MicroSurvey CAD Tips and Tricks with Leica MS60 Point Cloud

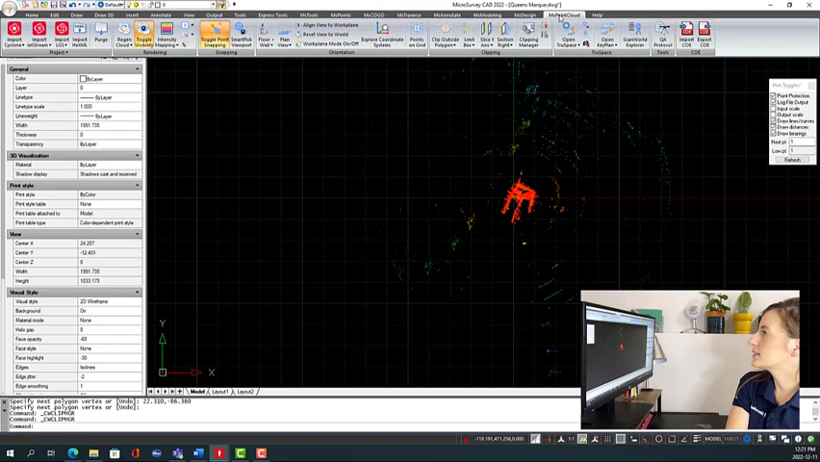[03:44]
so I want to clip here under ms point cloud under the clipping options and I'm going to choose clip outside polygon and just
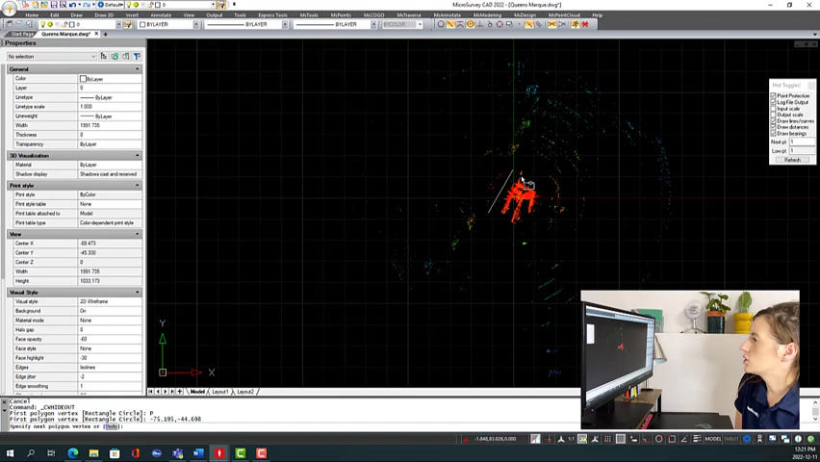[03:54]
choose this little area here right click so if I had gotten that
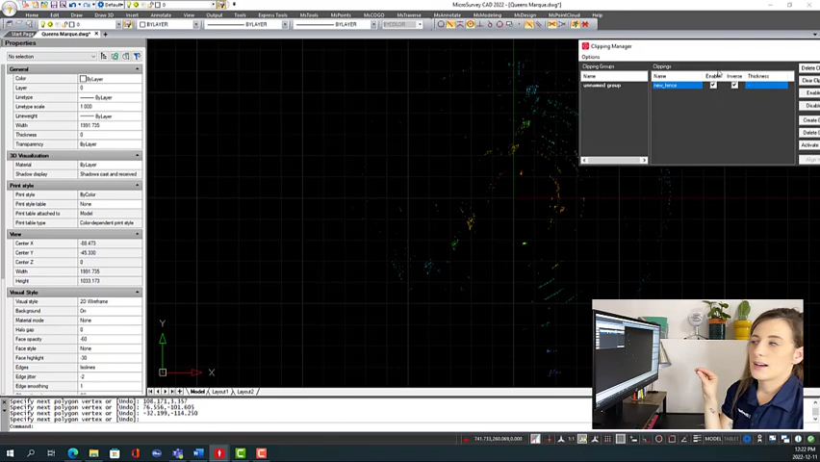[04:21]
the inside data would be deleted so I'm going to spend a little bit more time cleaning up some of the rest of the noise that's in our working area
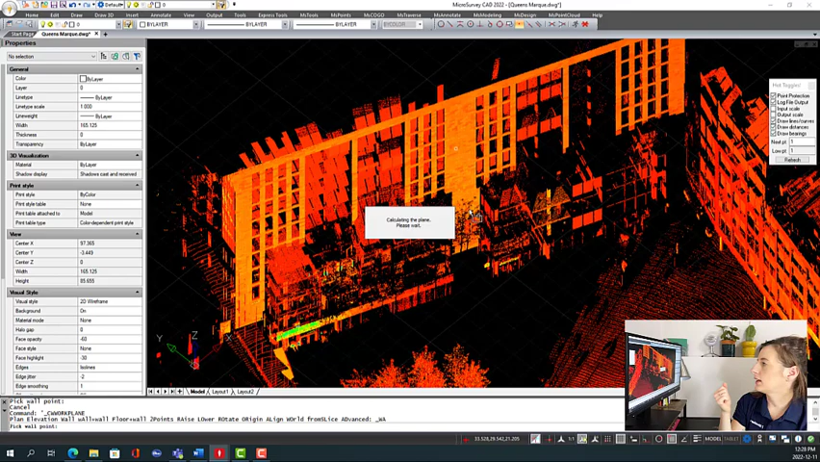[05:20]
program calculates the plane so now anything that I draw if I'm going to for example maybe draft in those windows
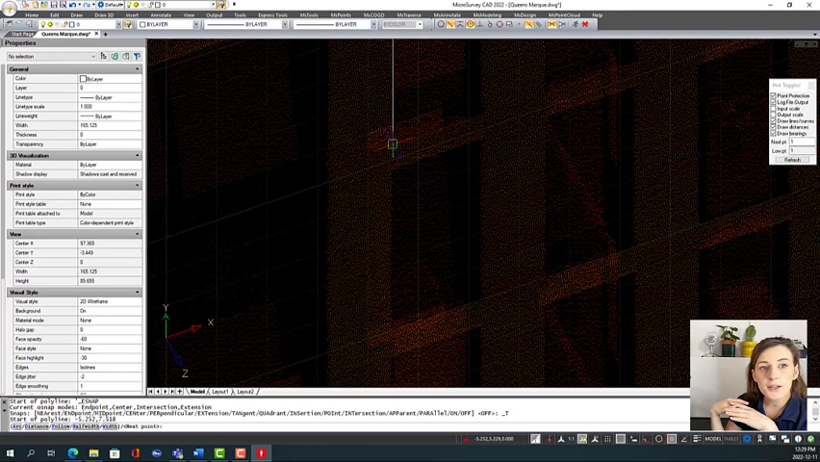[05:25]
it will all come in on that work plane and the reason why I chose
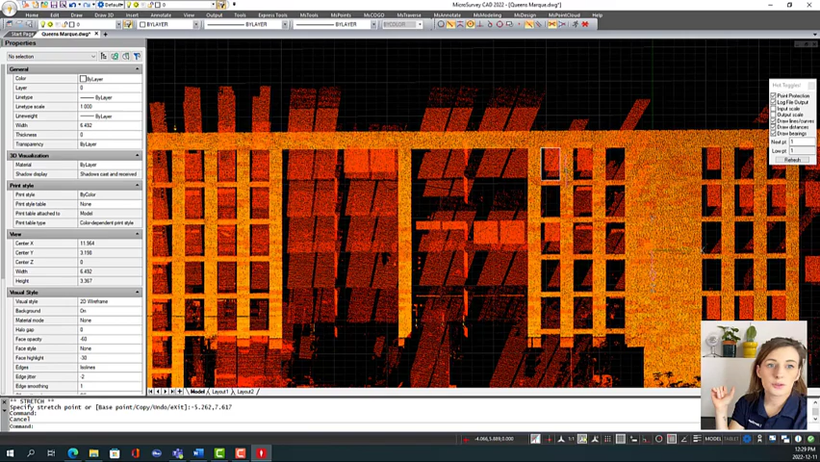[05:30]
this wall is because you can see that there's this other sort
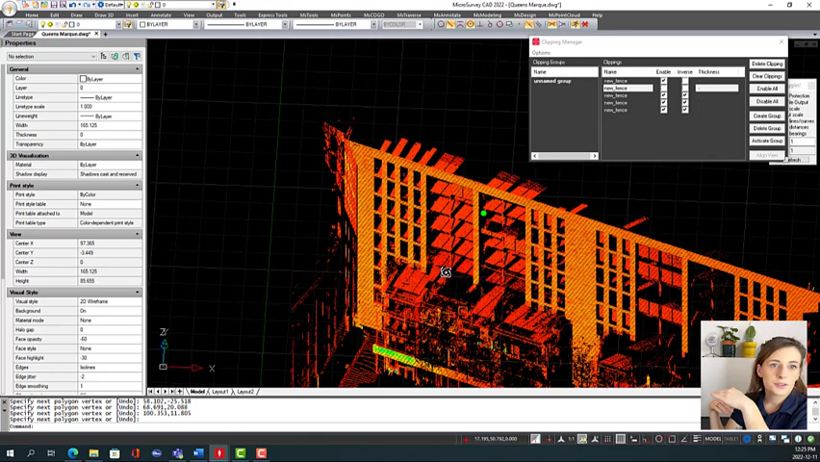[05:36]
of protrusion there's two protrusions in the front of this building so you have your wall
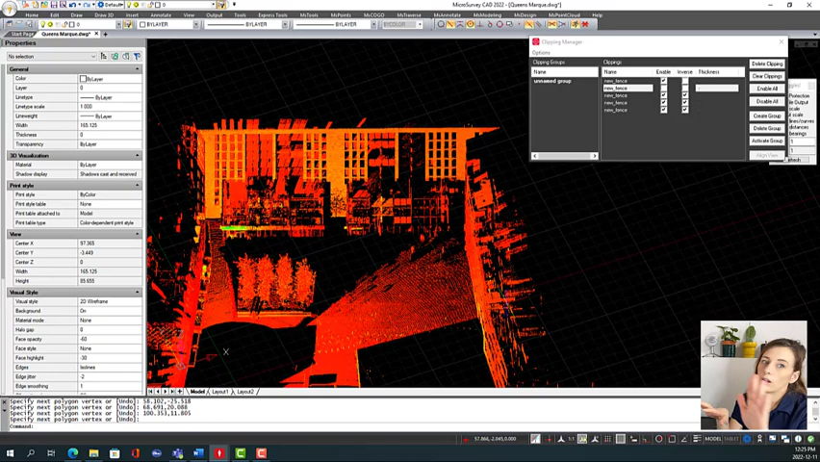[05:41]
along the back but then you also have these two sections that kind of come out in the front so this is a good place to showcase the wall tool so now let's say I you know I
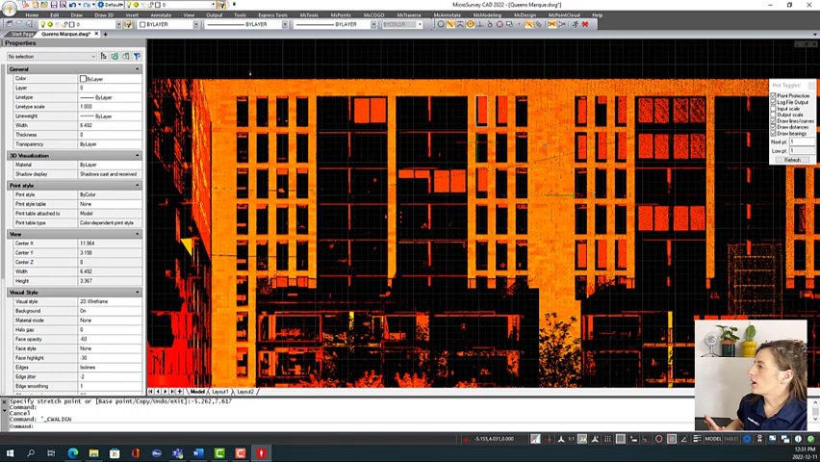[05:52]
drafted the back face and now I wanted to work work on this protrusion area
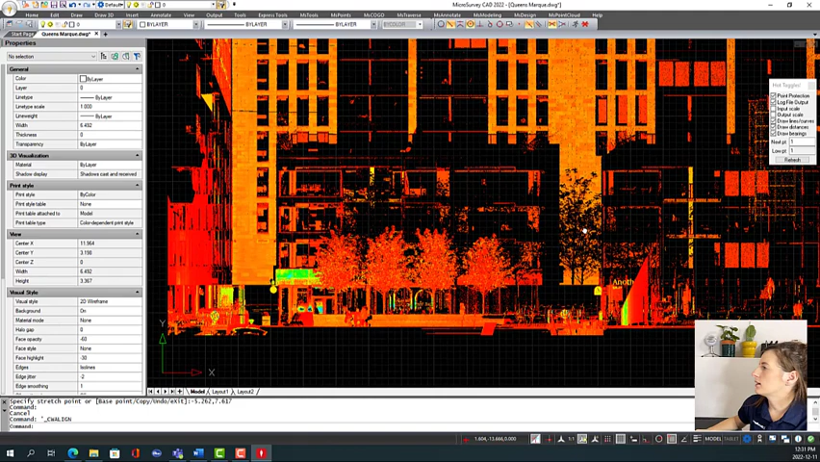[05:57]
first thing I want to do is hit reset view to world and that will clear all of my orientation settings and I want to draft
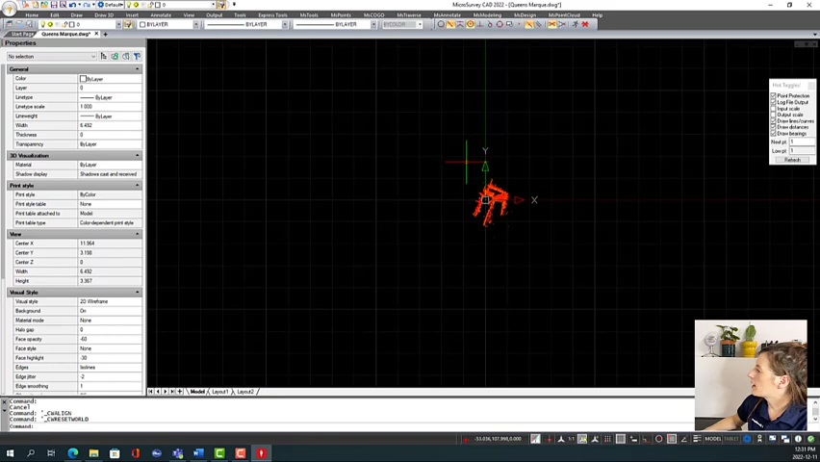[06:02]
the front face of this protrusion area so if I go back into
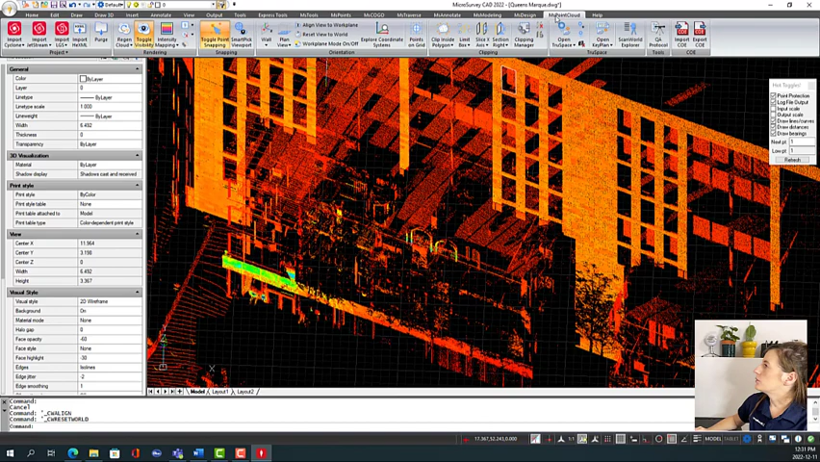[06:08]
ms point cloud and hit wall now when I'm drawing you can see that everything that I draw is automatically coming to the front wall of the protrusion area it's not on that back wall where I put that window in so it really does a great job of separating the different work planes okay so I'm going to spend a little bit more time digitizing some more of the features in the data set I'm not going to do the entire data set but I'm just going to do enough to kind of give you a good idea of kind of you know the functionality
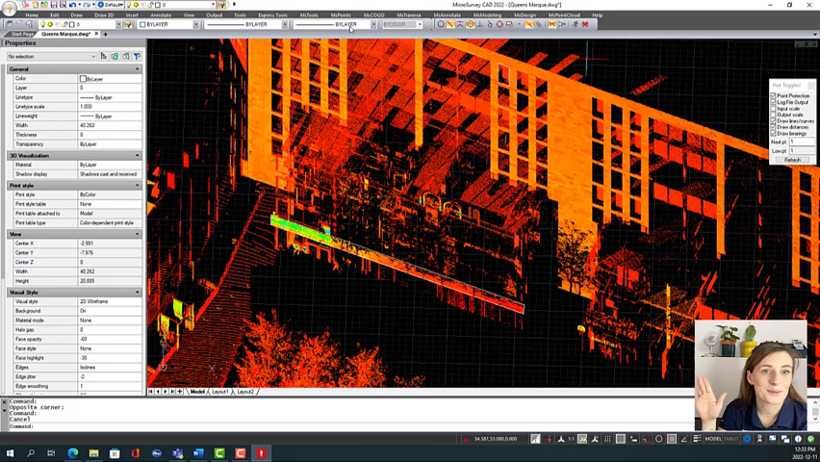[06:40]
of that tool and kind of a glimpse of what the possibilities are okay so the first thing I want to take note of is we've got this kind of wall here on the right hand side
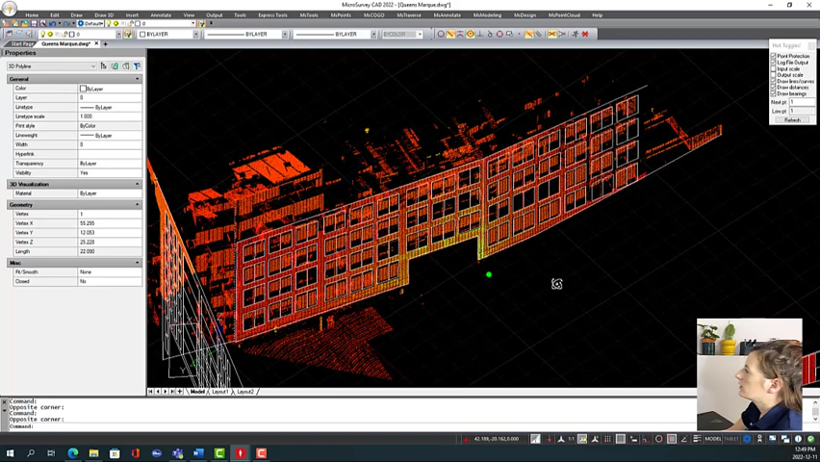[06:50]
and there is it's an angled wall so it kind of goes up flat on this plane and then it slightly angles outwards
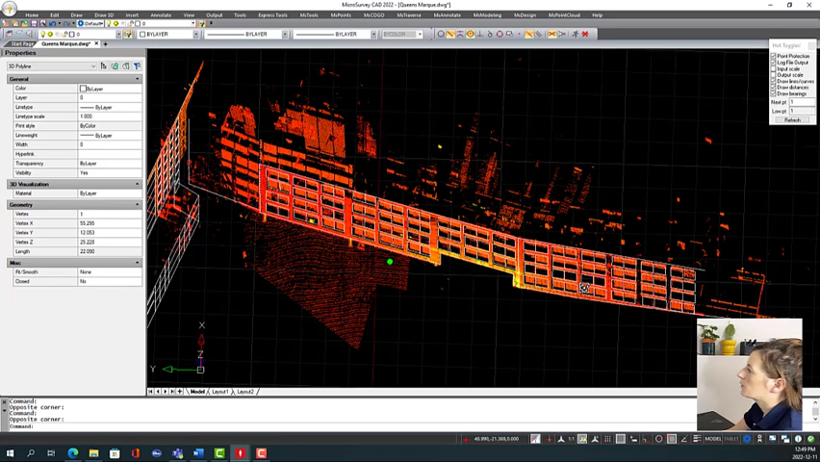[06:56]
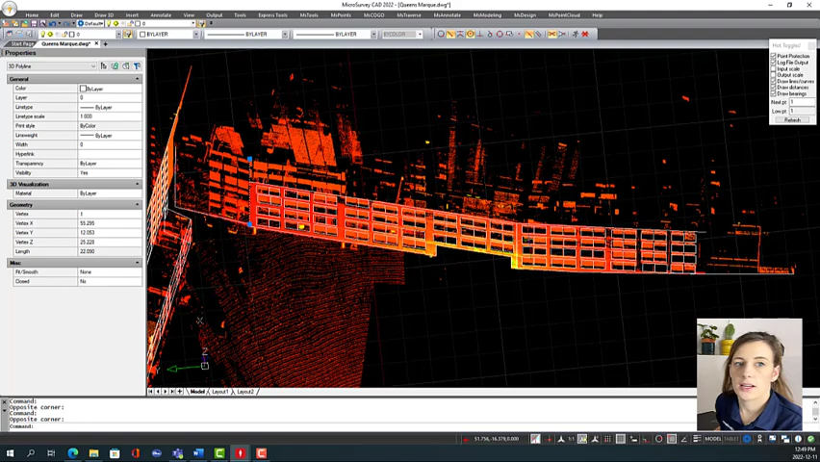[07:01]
by selecting the two different work planes that allowed me to very easily draft everything on this one face and then choose the next work
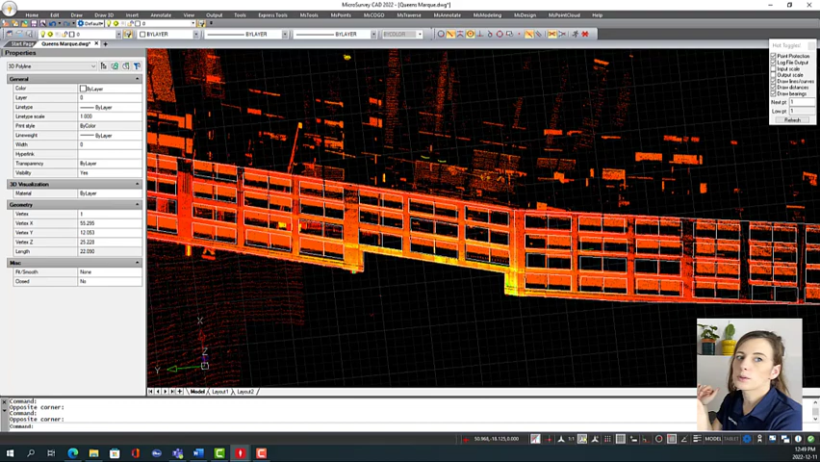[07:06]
face as it angled away and it all joins up properly
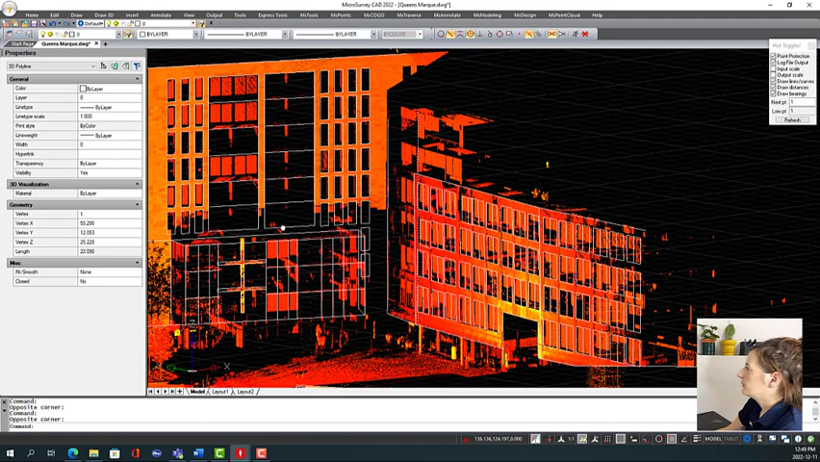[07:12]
we've got details on the back and then we've got some of these details in
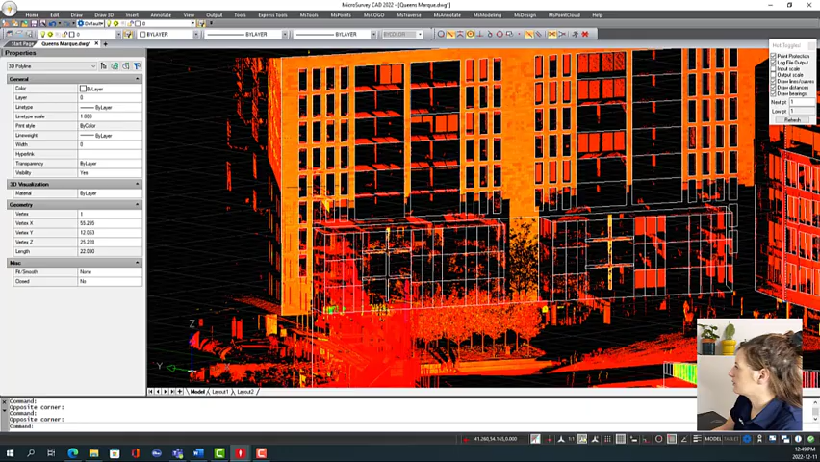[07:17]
the front so the details on this protrusion part in the front that was pretty much entirely glass so that was a little bit tricky to draft up because it just you know the lidar just reflected right off of it so there wasn't a lot of return on those protrusions but like I said this is just
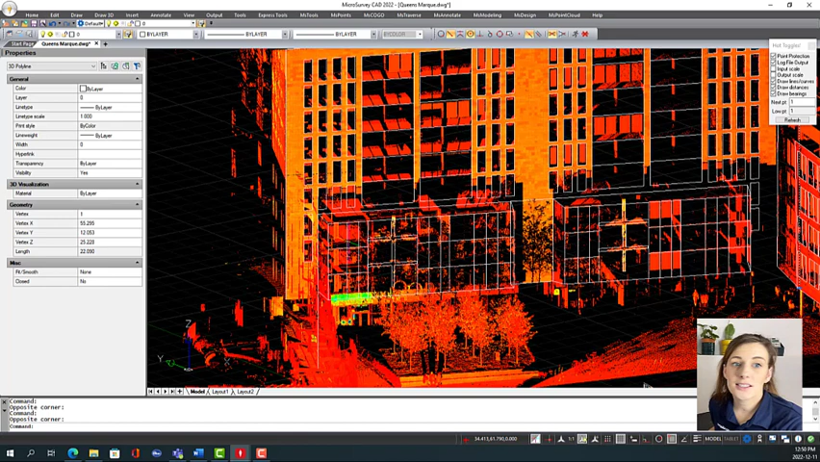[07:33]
to demonstrate the functionality and to show the possibilities and how simple it is to jump between the back of the front another kind of tool that goes hand in hand with that wall tool is the wall and floor tool so same idea is just clicking along the plane that you want you just click once for the wall and click twice for the floor and that will orient you 90
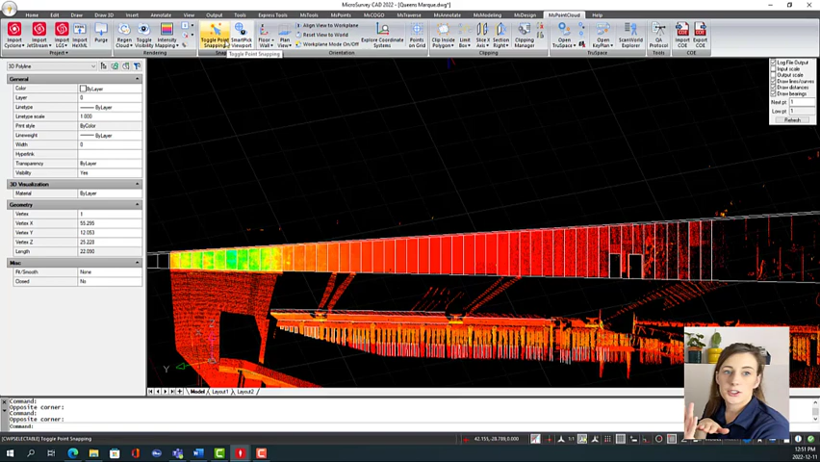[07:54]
degrees to be able to draft on the floor so if you're doing like any sort of condo surveys or anything like that where